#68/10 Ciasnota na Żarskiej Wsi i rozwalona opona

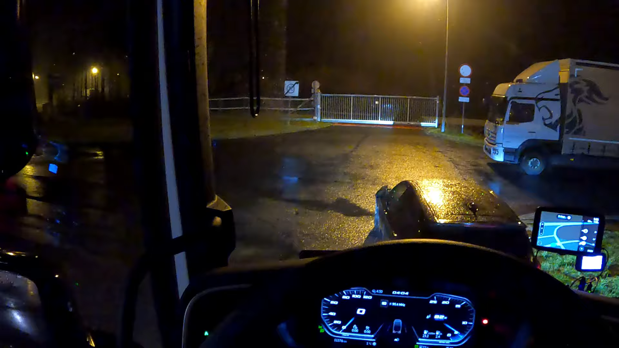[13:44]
Dzień dobry Mop Kraśnik Dolny Trochę ciężarowek zniknęło Tutaj tylko Litwin stoi Jakieś busy I przede mną
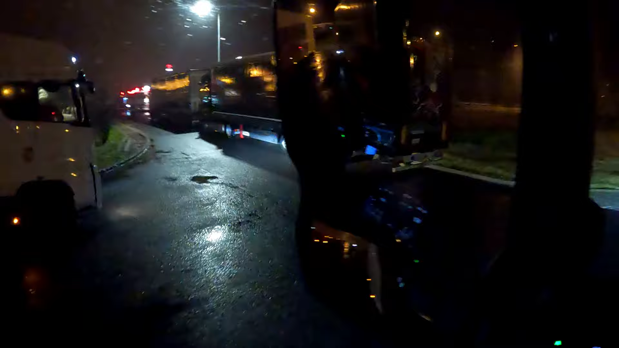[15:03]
Także no widzicie No tutaj Na tych kostomotach Ogólnie bardzo dużo miejsca
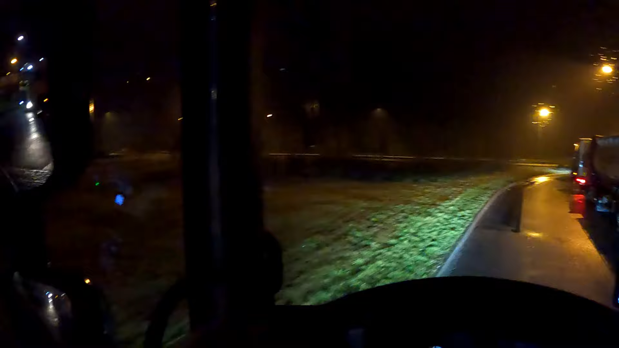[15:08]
Ale Bardzo dużo terenu zielonego Tak naprawdę Bo Tu gdzie są rajki To tak Lichutko Patrzcie Tutaj
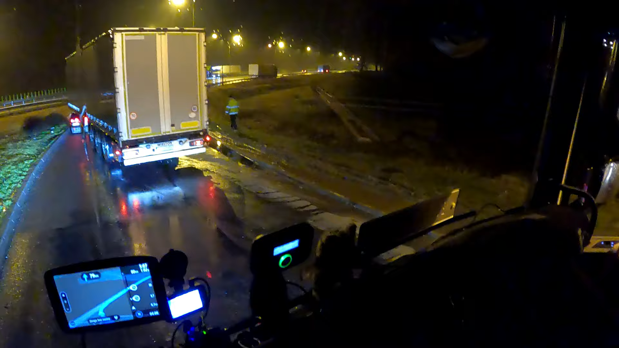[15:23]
Wyjeżdżone wszystko Na tym Na tym błocie Później jak tak Jeden za drugim stoi To ciężko się włączyć Wyjechać Żeby te skosy Wszystkie poogarniać Żeby nie najechać Kołami na krawężnik Żeby nie najechać Pod złym kątem Na ten krawężnik Bo się może okazać Że rozetniemy sobie Ogumienia